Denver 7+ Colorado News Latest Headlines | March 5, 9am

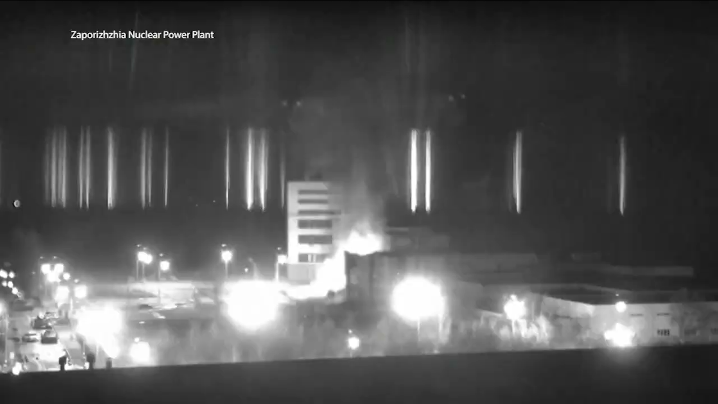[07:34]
After an intense fight, Russian troops have taken control of a large nuclear power plant in southeastern Ukraine. A fire there led to fears of a potential nuclear disaster.